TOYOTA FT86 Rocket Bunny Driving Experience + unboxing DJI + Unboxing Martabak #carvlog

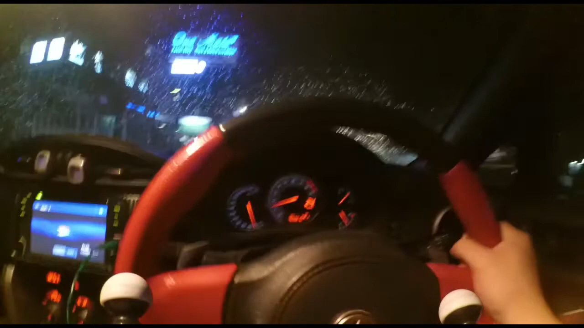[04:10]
Sob. Nah ini yang versi Triptonic doang nih, belum pakai mode sport atau snow. Coba kita lihat ya, dimasukkan ke Triptonicnya. Ini masih 2, saya tahan. Kota agak cukup rame sih, ini kita lagi jalan ke pinggiran, kelihatan kan.